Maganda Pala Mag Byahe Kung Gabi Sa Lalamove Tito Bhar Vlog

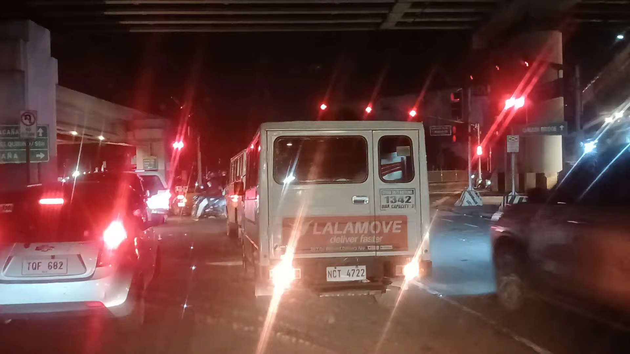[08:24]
At dito na tayo mga katitobo At dito sa may nagtahan At marami pa rin bumabiyahin na Lalamove Yan o Dalawa Nasa unahan natin At dito talaga ako madalas dati Nung ako'y College pa dahil Dito lang ako nakatira sa Sampaloc Ito kaya Kabisado natin yung lugar dito Ito naman Nandito yung Eris Yung amang Rodriguez
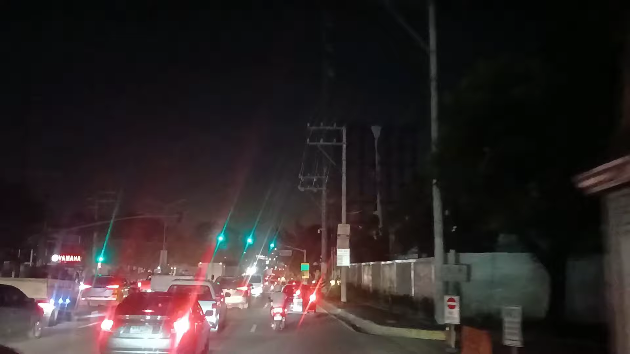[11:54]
Marami pang Malapit na tayo Dito sa Robinson Notice Dito Paglikon natin Dito Robinson na At ito mga Katito bar Na i-deliver Natin Itong Last drop off Natin Dito sa Akin na yung bito Akin na yung bito Sige